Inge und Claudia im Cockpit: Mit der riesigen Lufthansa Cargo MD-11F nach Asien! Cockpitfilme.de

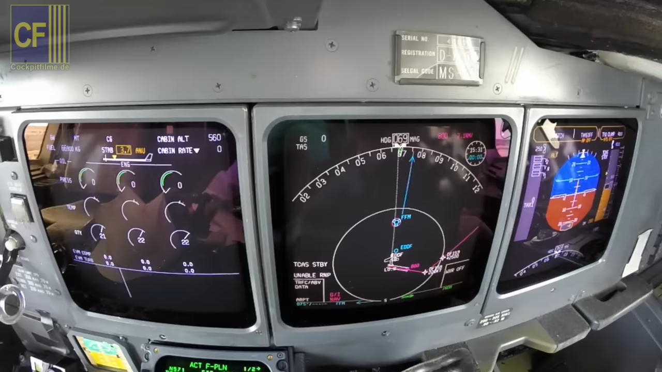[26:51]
Monitor radar display. And it says monitor radar display. Wind shear ahead. Wind shear ahead. Wind shear ahead. So we check here and see that everything works. And then we check the TCAS, the traffic collision avoidance system, and see that it works quite well as well.